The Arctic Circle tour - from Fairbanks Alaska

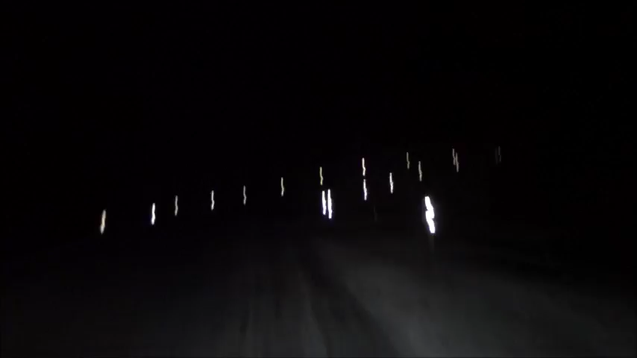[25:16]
A very wind-blown place, so this is one of the only sections of the road that has a lot of reflectors on the side of the road, because there's times you wouldn't see the edge of the road without them. Wow, yeah.